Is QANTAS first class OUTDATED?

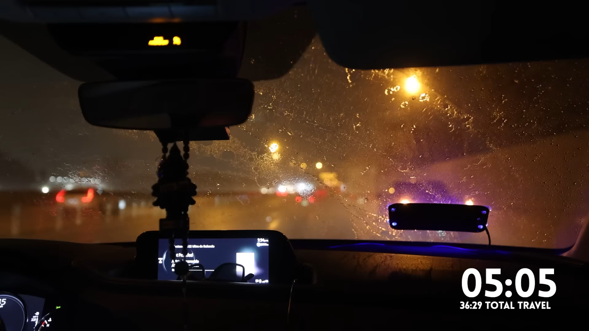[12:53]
And it's quite wet here tonight. We have water about a foot deep out here.